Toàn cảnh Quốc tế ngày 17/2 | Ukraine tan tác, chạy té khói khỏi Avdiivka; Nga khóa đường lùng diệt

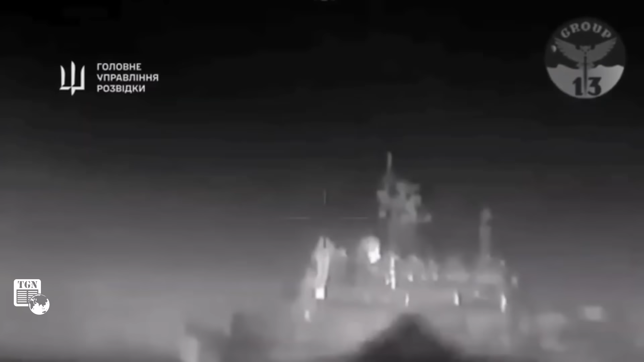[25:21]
Được biết, trong ngày 14 tháng 2, Ukraine tuyên bố phá hủy tàu đồ bộ Tersesia Kunikov của Nga ở ngoài khơi bờ biển Crimea.
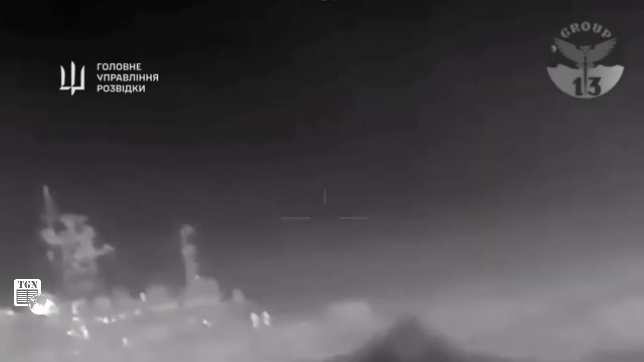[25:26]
Hiện chưa có bình luận nào từ phía Nga về thông tin này.